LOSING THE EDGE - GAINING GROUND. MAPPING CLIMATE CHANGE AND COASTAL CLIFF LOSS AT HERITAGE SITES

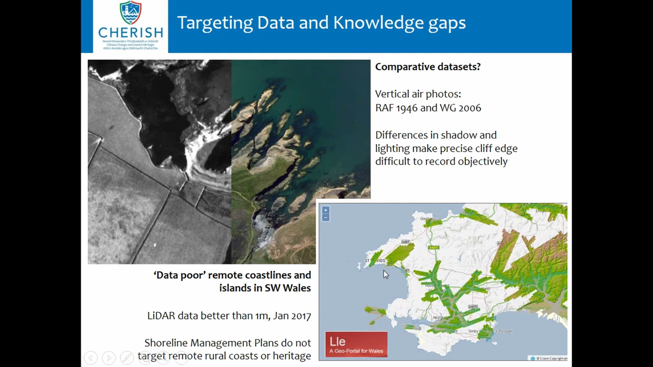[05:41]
begin to map cliff edges in any precision and certainly to begin to map archaeology in wales this is southwest wales pembrokeshire famous area that's that's the data that's better than a meter resolution the coast is virtually missing apart from the pieces we paid for uh the islands down at scoma down here so there are problems in mapping and getting precision in the coast edge
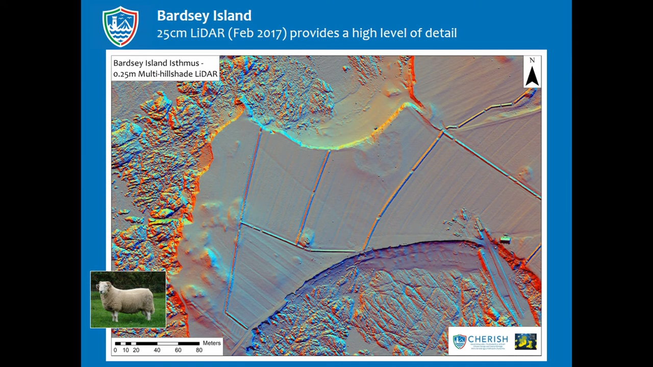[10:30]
this is fantastic baseline data not necessary just for the next three years of the project but if people want to see what it was like in a century's time in the long term archive we're improving on that lidar data building on it
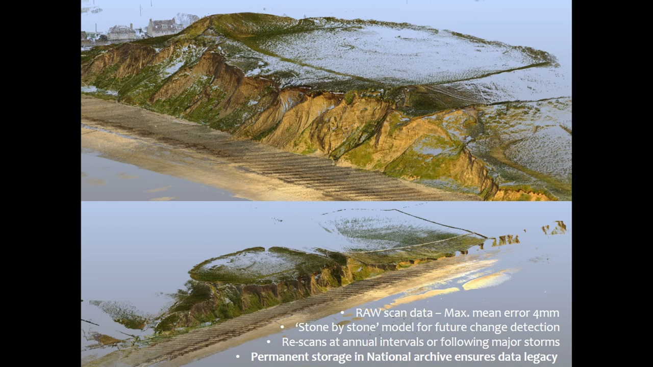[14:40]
critical sites which gives us a stone by stone model of that cliff edge for the first time this is great this begins a process now where we can measure change measure how this this cliff edge is slumping and changing how quickly it's happening or is it creating is it is it stabilizing as well between particular storm events so to the final points there really we've talked a lot about um projects yesterday as well three three projects five year projects but at the end of those you reach a real